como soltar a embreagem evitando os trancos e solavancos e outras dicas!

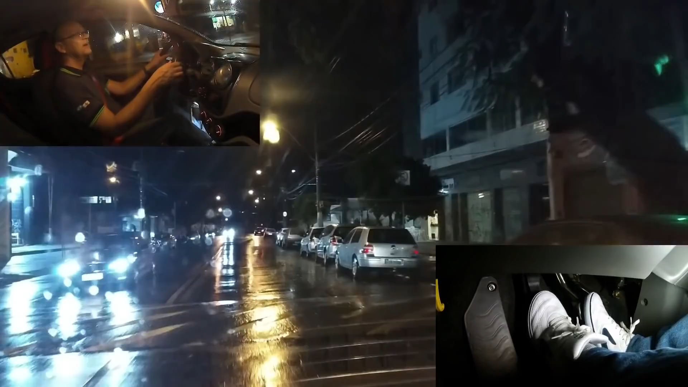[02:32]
olha o quebra-mola está aí, está vendo que você consegue ver o quebra-mola só quando está bem próximo, por isso você tem que ficar muito ligado na sinalização, vamos desenvolver a terceira marcha, solte a embreagem suavemente ó, para que você possa ter uma direção bem macia, bem elegante, bem bacana, tá jóia pessoal?